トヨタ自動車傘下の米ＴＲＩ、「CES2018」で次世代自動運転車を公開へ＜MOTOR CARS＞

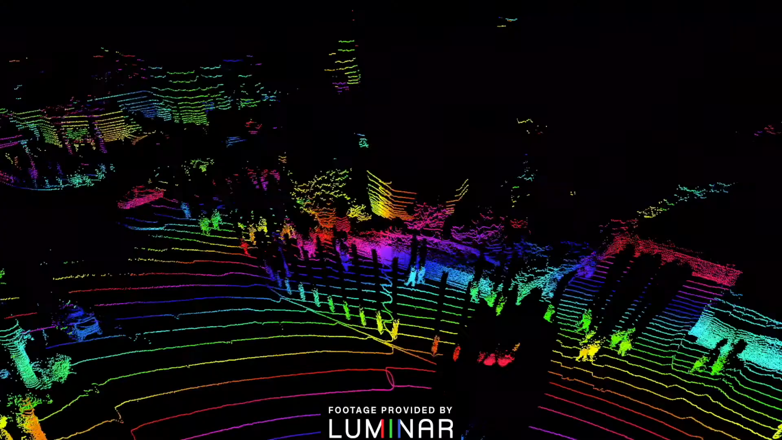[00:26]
We were able to have essentially four of these heads at the 200 meter range and the 4x kind of point density.